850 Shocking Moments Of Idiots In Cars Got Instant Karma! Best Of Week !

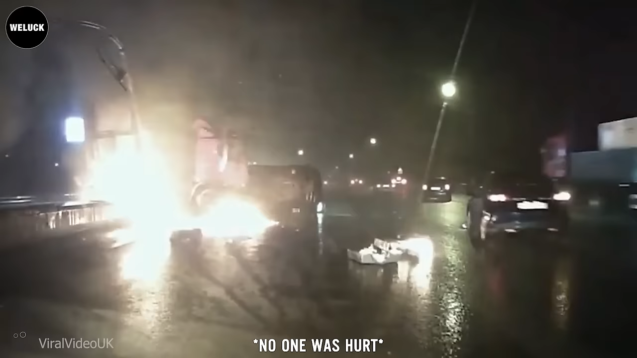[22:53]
The lorry loaded with something by losing control crashed into the concrete fence and partially flew to the upcoming lane. Luckily, everyone survived.